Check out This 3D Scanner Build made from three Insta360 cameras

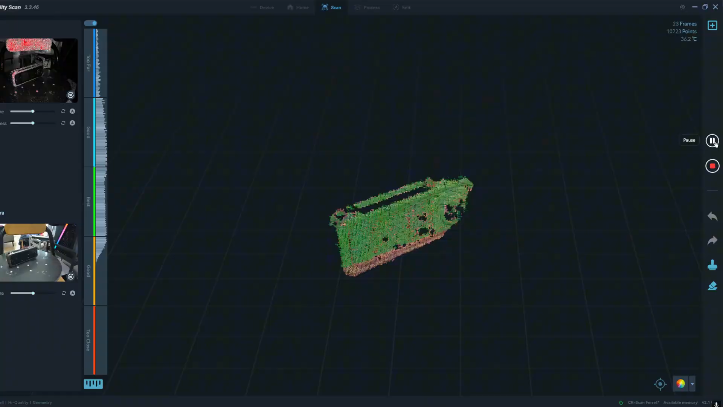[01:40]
base frame into which i also 3d modeled
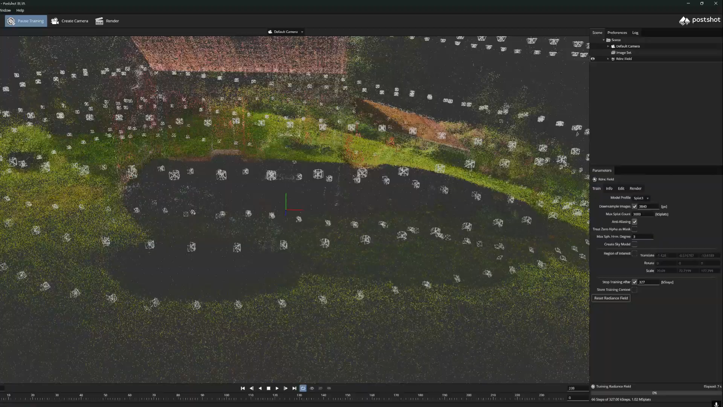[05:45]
really good end results and especially gaussian splatting models that are made with this can look very nice